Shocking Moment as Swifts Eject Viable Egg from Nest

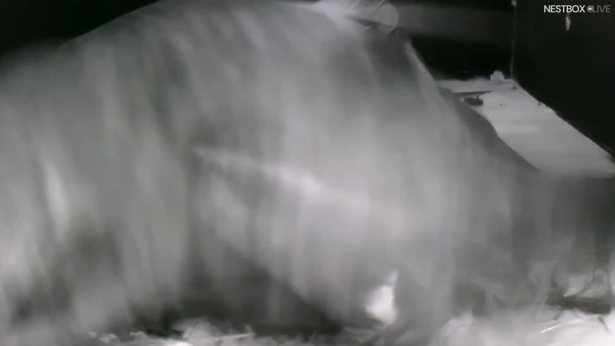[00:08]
It was laid less than 12 hours ago,
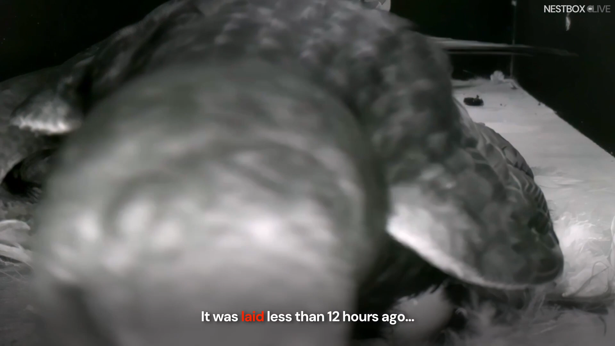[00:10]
and there were signs that they weren't happy with it.
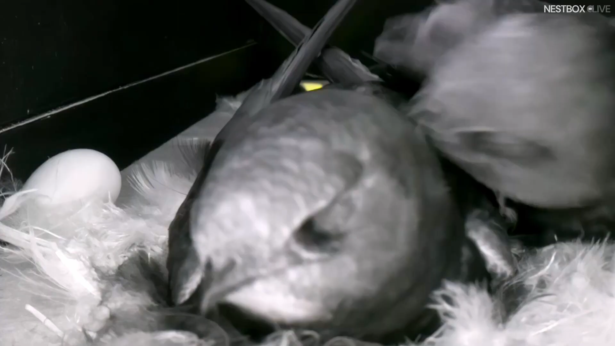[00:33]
Both parents show little interest in the newly laid egg.
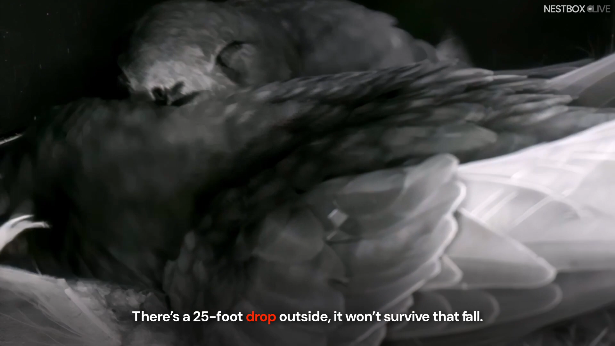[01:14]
There's a 25-foot drop outside. It won't survive that fall.
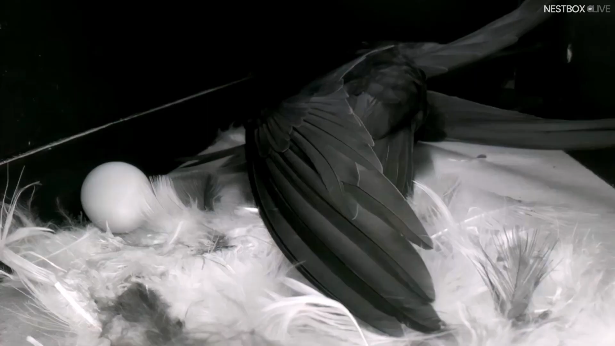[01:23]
Both birds go to find food, leaving the egg cold and vulnerable.
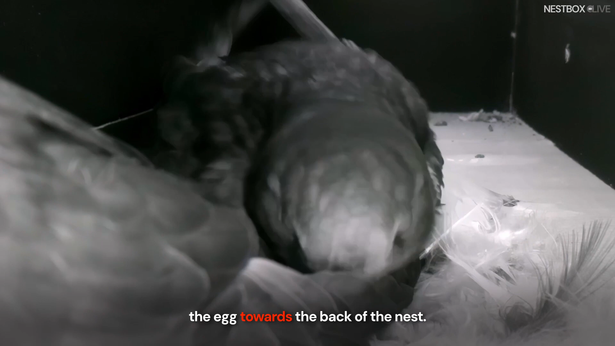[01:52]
Notice as it appears in the distance.
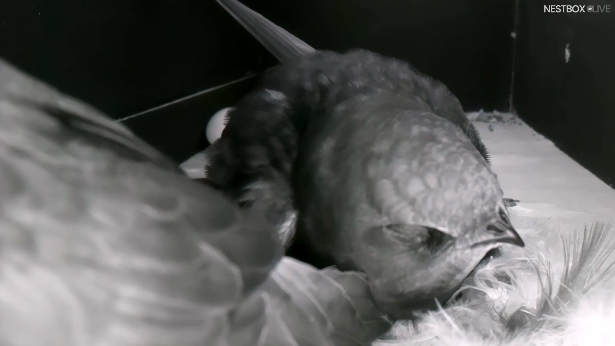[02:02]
Surely, there's no way back now.